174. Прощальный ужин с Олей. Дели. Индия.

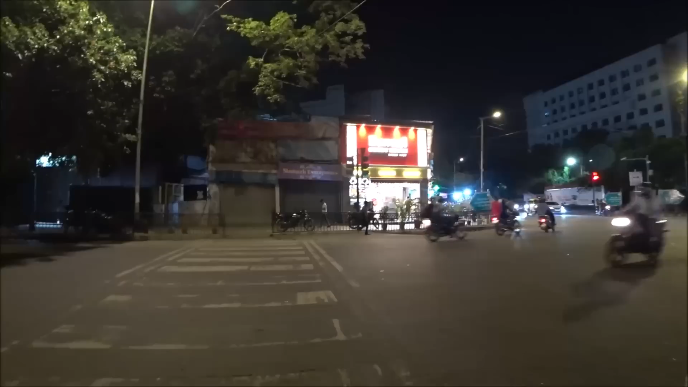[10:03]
Здесь светофор, кстати, есть. Он как-то странно. Поэтому не разрешает, да? Теперь разрешает.